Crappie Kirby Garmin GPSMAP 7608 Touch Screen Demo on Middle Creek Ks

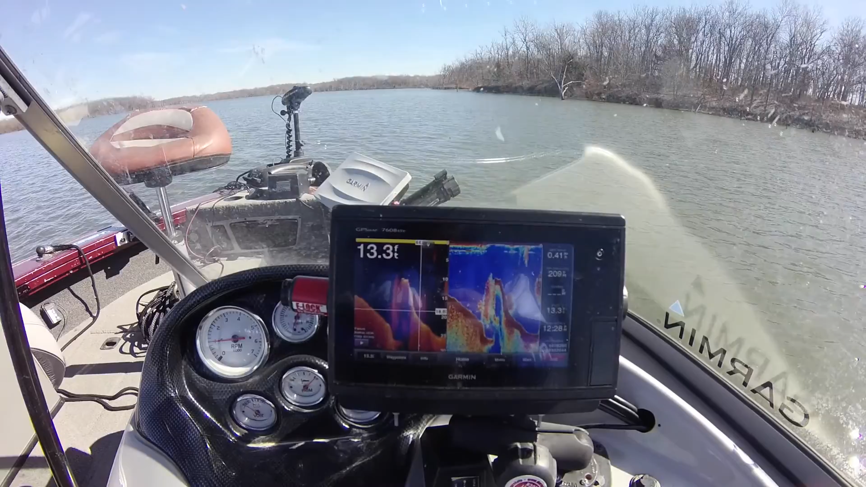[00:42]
can see on the Garmin 7608 if you notice this is the bridge the top of the bridge and on the downside of the bridge where the where the fish and the water usually goes under the bridge
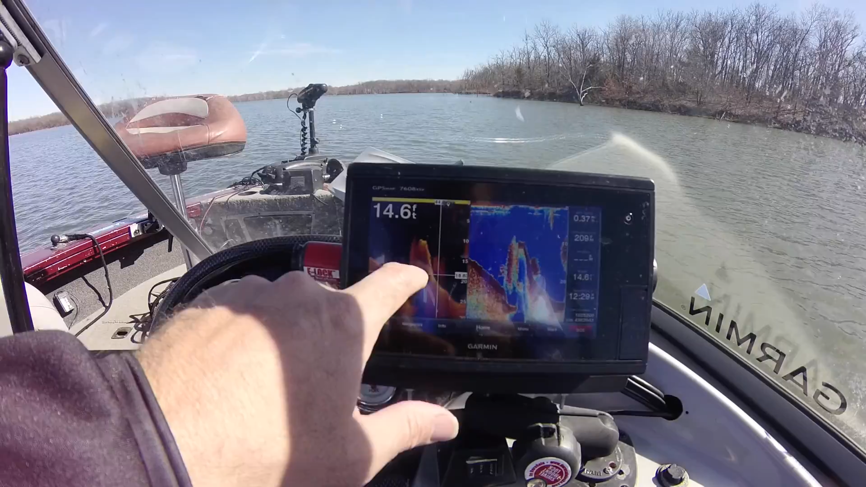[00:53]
you can just see tons of fish stacked up on that side which would be
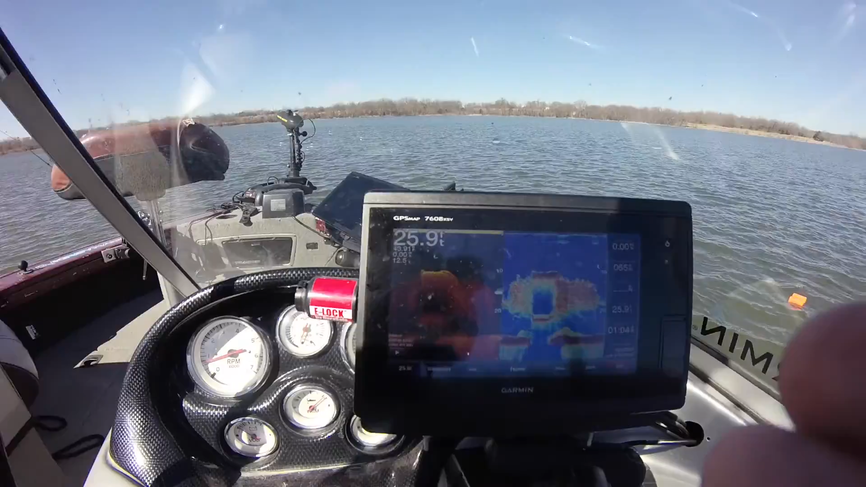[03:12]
so there's the bridge and there are all the crappie that is the down view there and that is the traditional view but the bridge
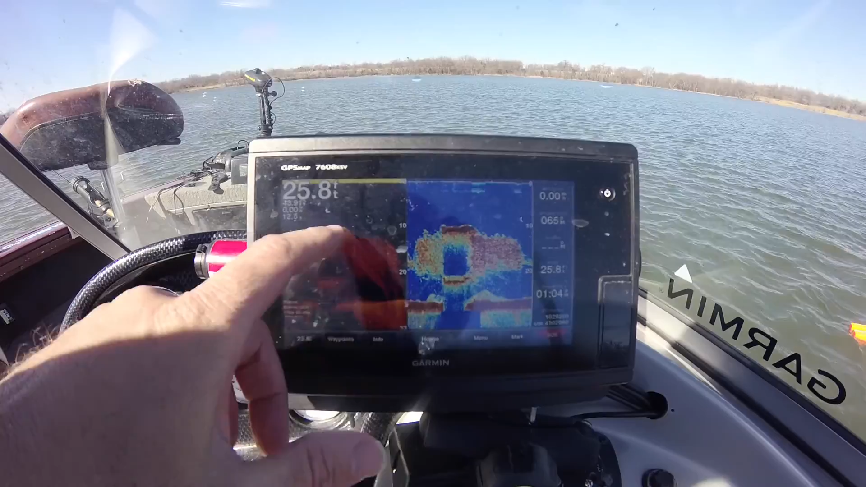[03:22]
is right there you can actually even see the gap that the grit that the bridge creates
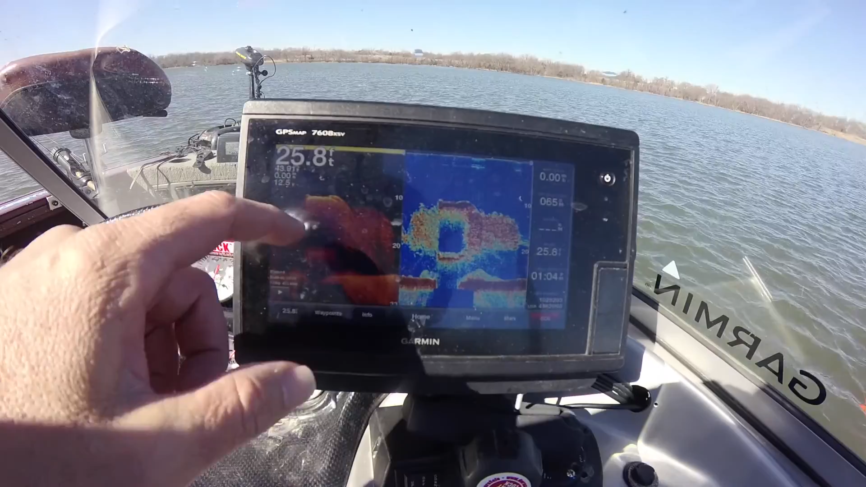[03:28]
with this chirp sonar it's absolutely amazing but tons of fish stacked
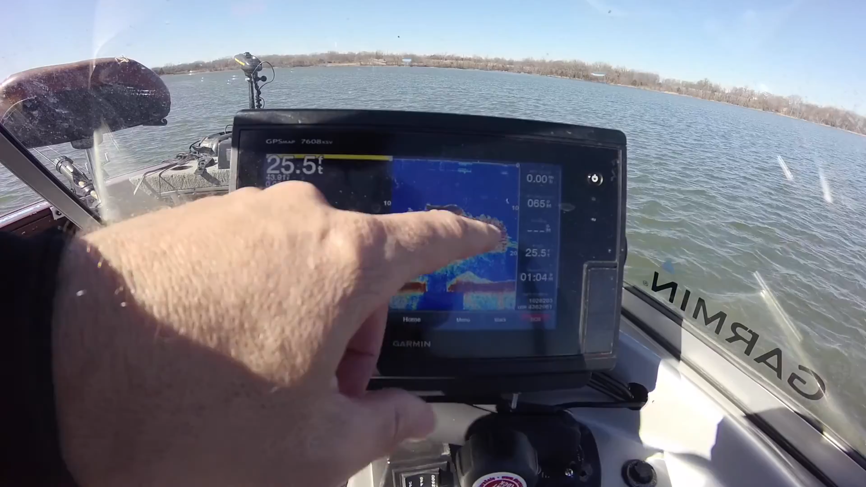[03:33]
On screen: depth 25.5 ft
up here on the east side of the submerged bridge but unfortunately they are all little so we'll probably be going
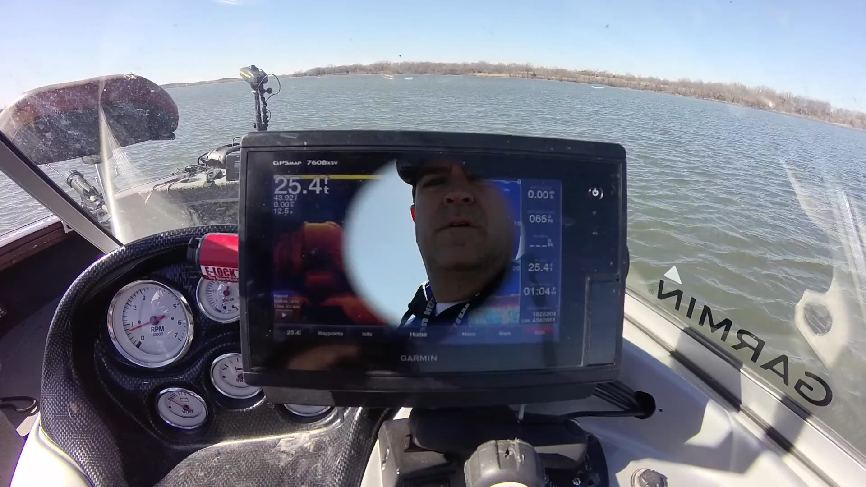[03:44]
someplace else hey guys we're back on Middle Creek Lake it's February 15th day after Valentine's Day and I just wanted to show
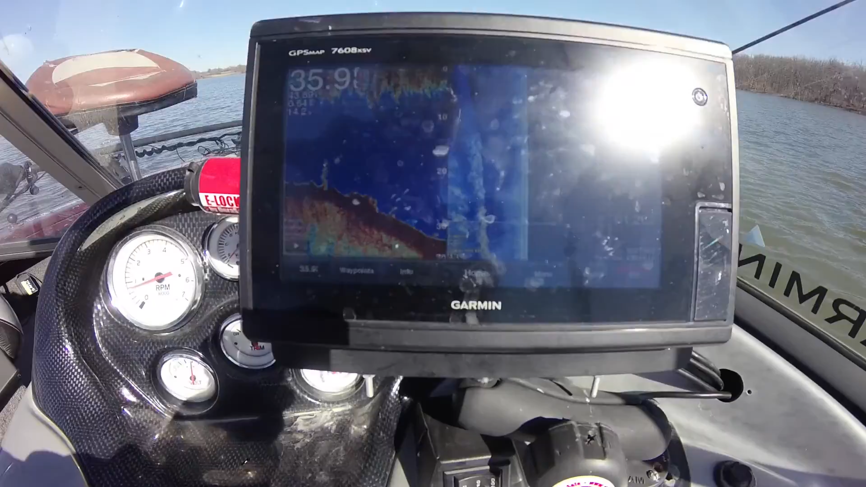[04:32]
view here on the right and the traditional sonar here on the left and you can see the big boulders in the rock pile and you can also see them on the side view as well they come in as the very heavy white structures there on the bottom and if you see behind the rock pile boom
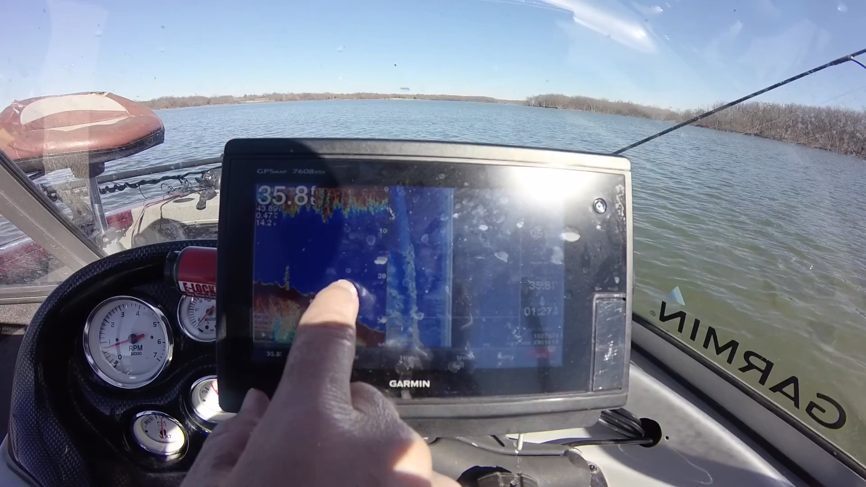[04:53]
boom boom hopefully crappie crappie crappie or walleye walleye walleye so we're going to target those fish right there the neat thing about the touch screen you can push that right
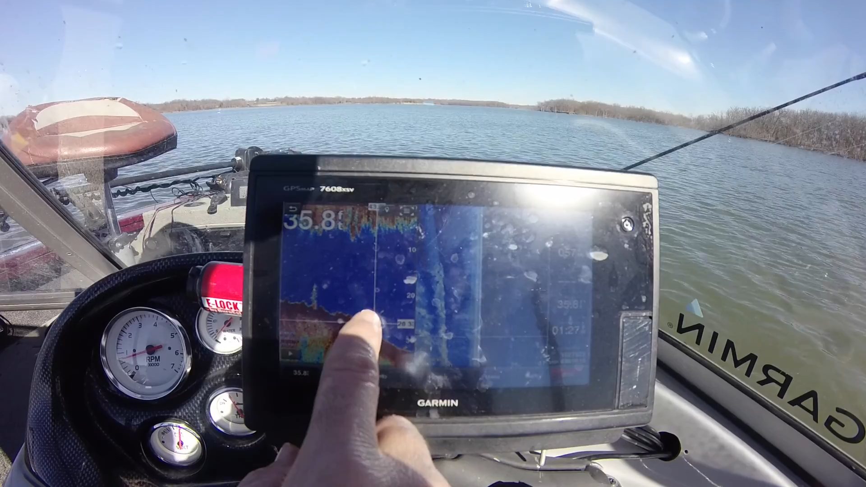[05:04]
where you want hit mark and boom you've got a mark right there